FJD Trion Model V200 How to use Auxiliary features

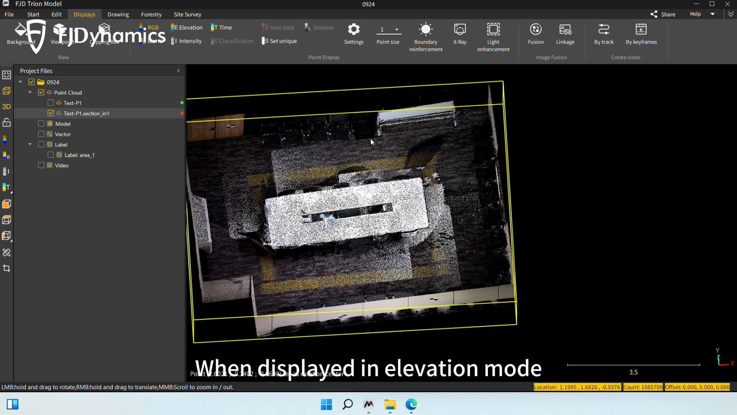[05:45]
When displayed in Elevation mode, click Settings to select from various combinations.
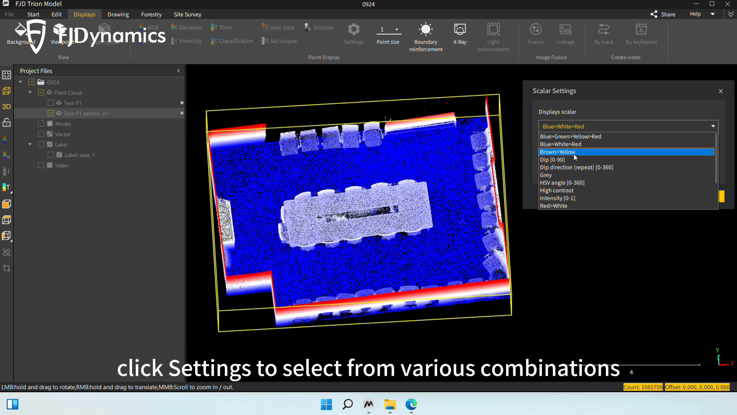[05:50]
The next one is to set the point size.
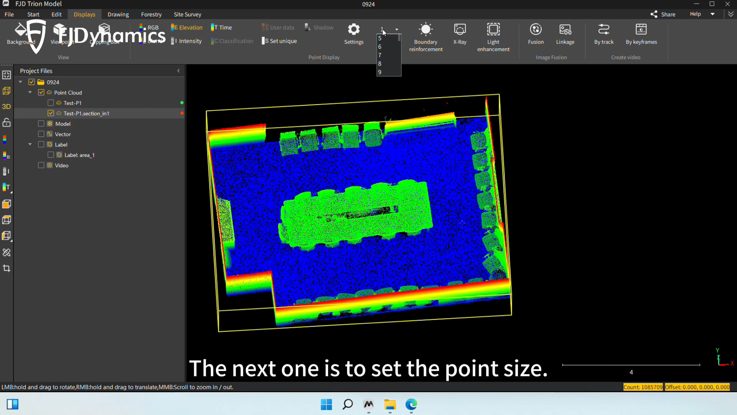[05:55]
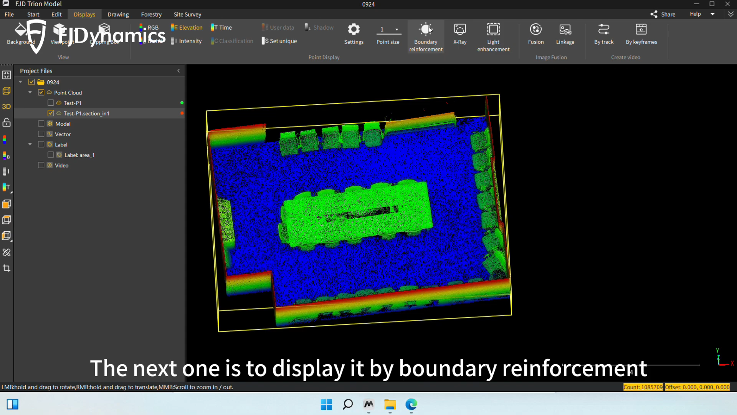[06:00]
The next one is to display it by boundary reinforcement or in X-ray format. The above are some rendering methods for point clouds.
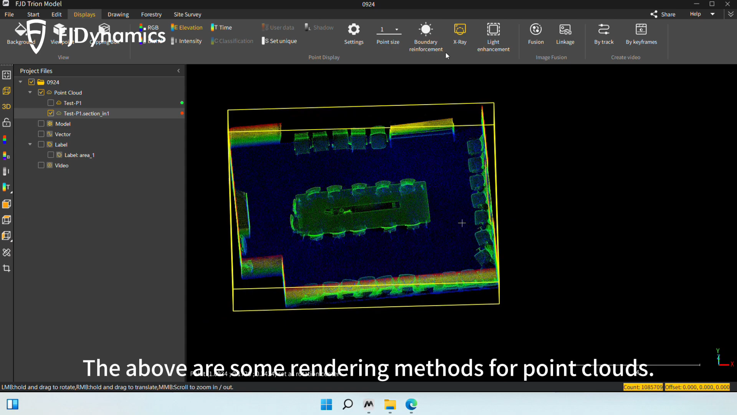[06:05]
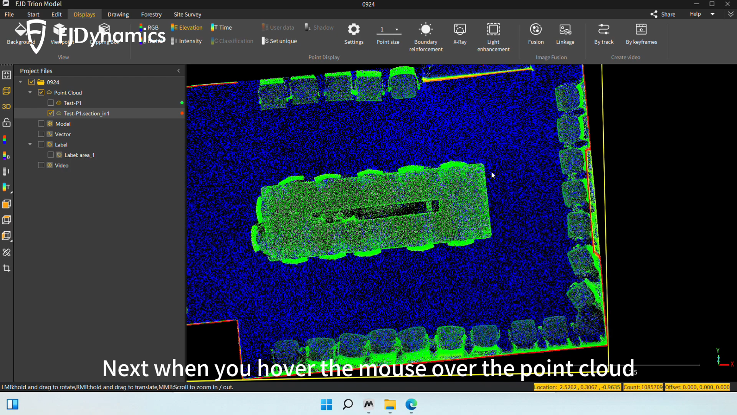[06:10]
Next, when you hover the mouse over the point cloud, you can see the point cloud position, number of points, and offset in the lower right corner.
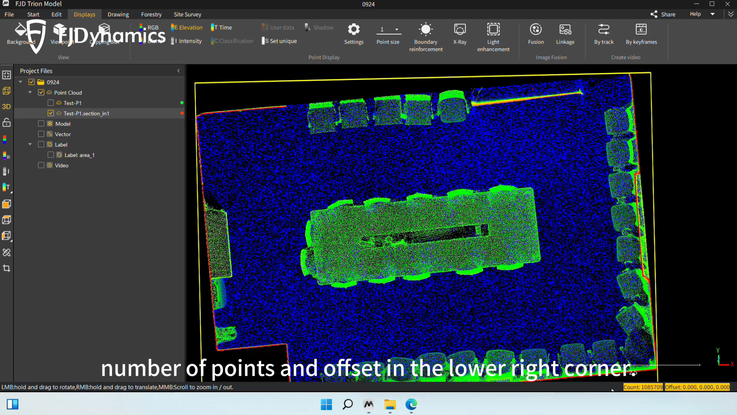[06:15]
When the point cloud is in our system coordinates, there is no offset.
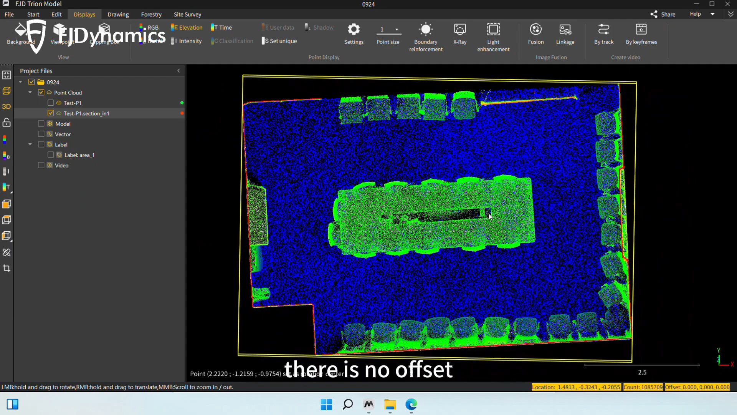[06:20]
But if it is in geographic coordinates or absolute coordinates,
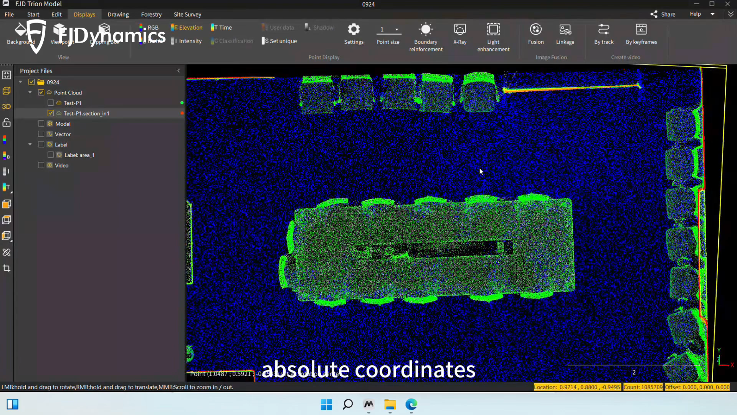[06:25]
you need to offset the overall value to make it in our system coordinates. Here displays the number of points.
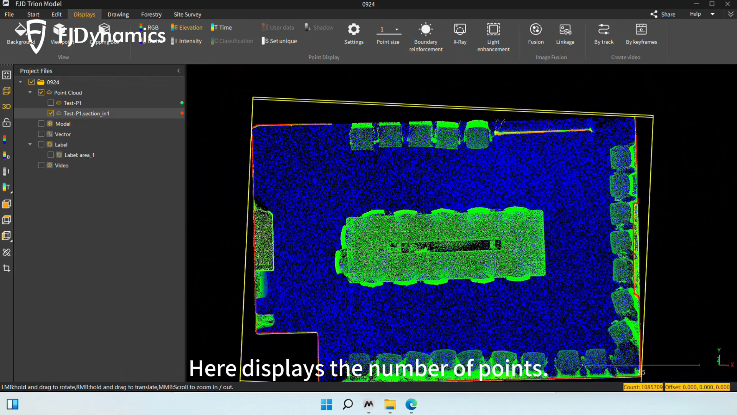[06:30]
After the operation is done, right-click the rendered point cloud file to edit it. The first one is to rename it.
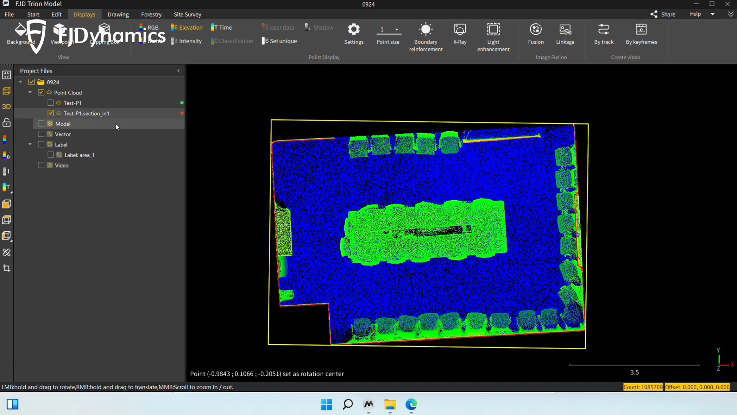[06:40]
The second is to view the point cloud information, including scan time, point amount, and scalar fields.
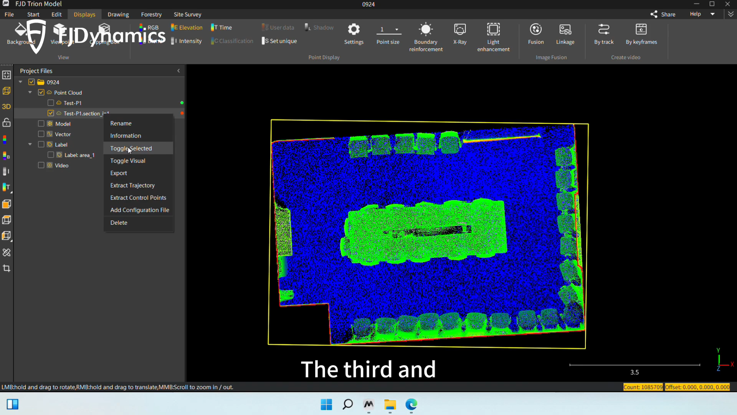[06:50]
The third and fourth ones are toggle selected and toggle visual for selecting or hiding the point cloud.
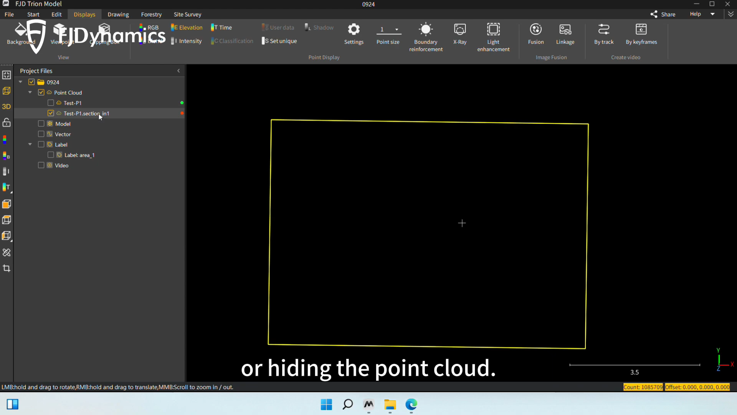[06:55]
The fifth one is to export cloud data.
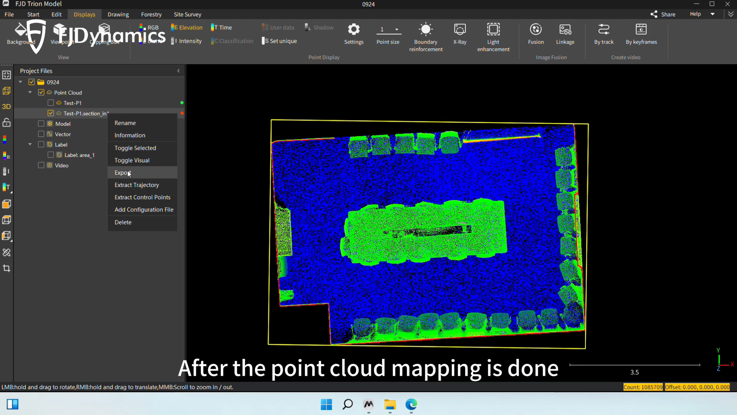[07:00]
After the point cloud mapping is done, the data save in the project path is the original point cloud data.
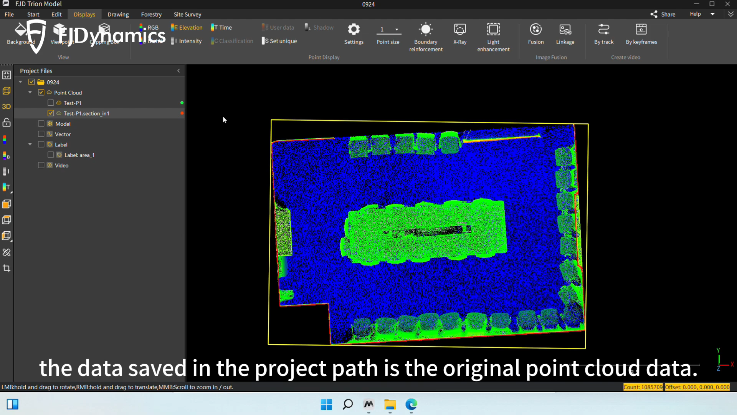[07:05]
That is, the save point cloud is not colorized and has no absolute coordinates.
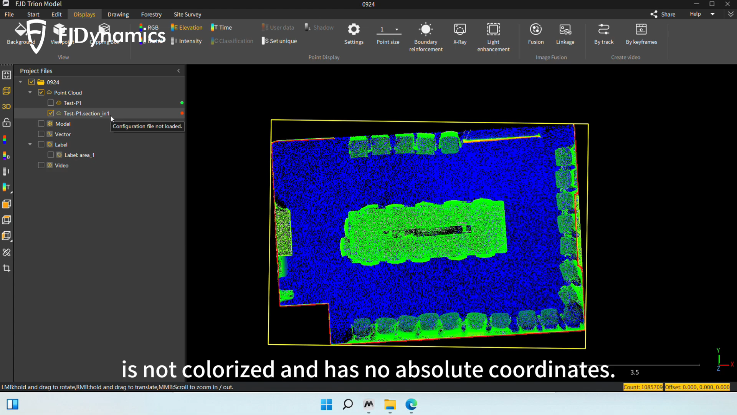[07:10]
So, if you have colorized and registered absolute coordinates for it,
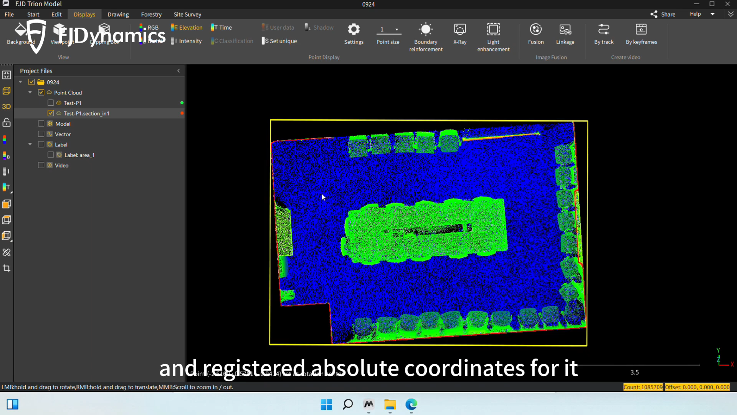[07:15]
you need to save the result files separately here. The sixth one is to extract the trajectory.
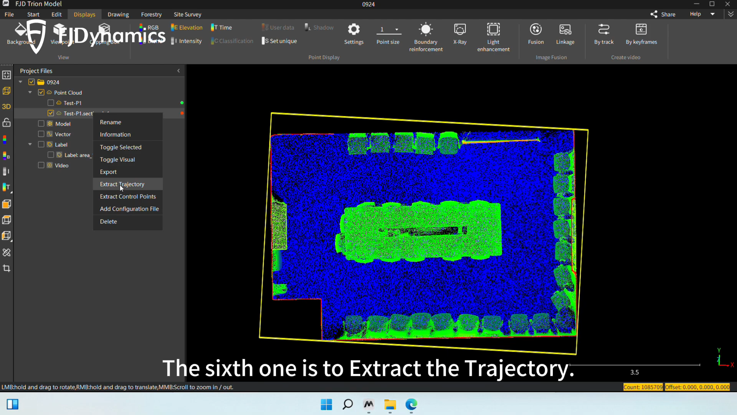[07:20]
The seventh one is to extract control points. The eighth one is to add a configuration file. You can see that there are point cloud files in green and red status.
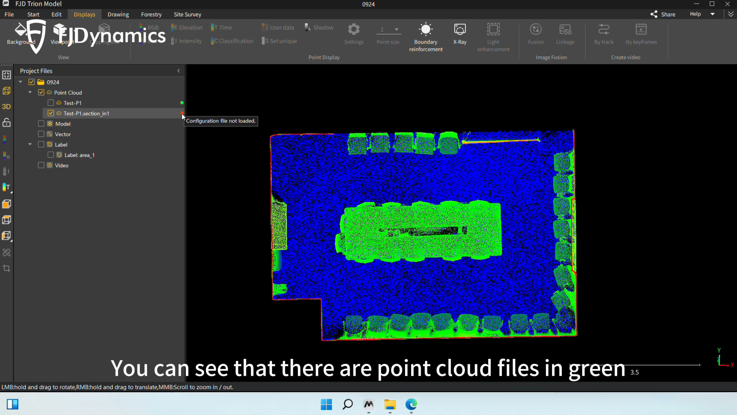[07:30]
For the green one, you can load and extract the configuration file. For the red one, you can only load the configuration file.
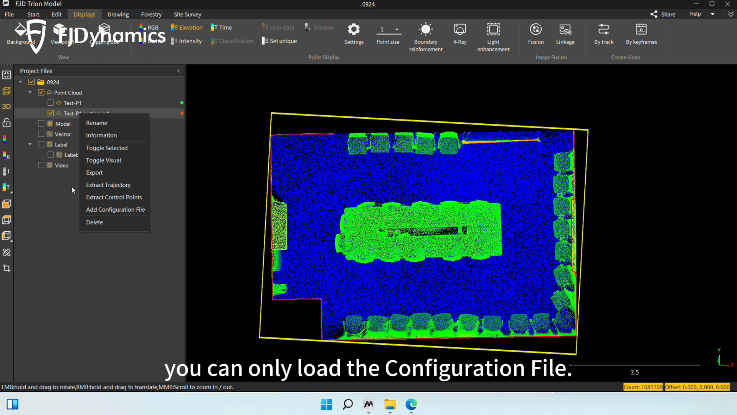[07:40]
The difference lies in file extraction. The red one means the file is not loaded.
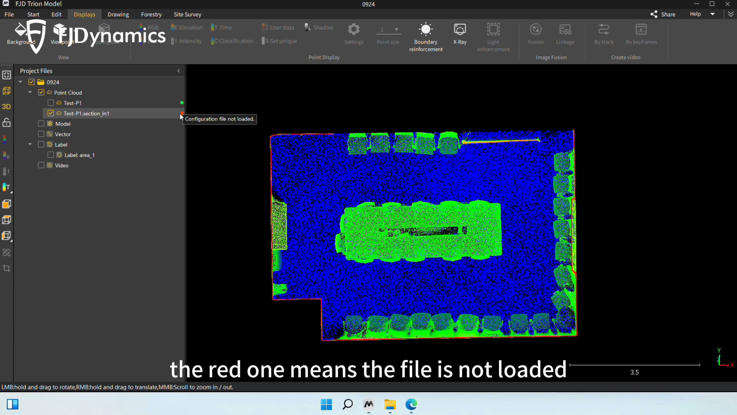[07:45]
while the green one means it has been loaded.